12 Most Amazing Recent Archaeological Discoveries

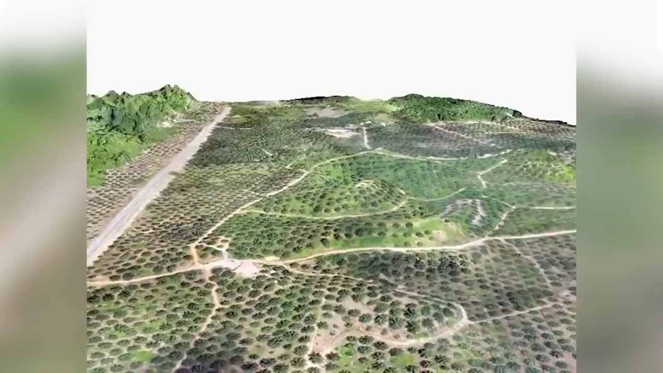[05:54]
The scanning system that was used to discover the cairn works by firing laser beams from a plane to make a 3D model of the landscape without the trees in the way, exposing things that could never be seen with the naked eye.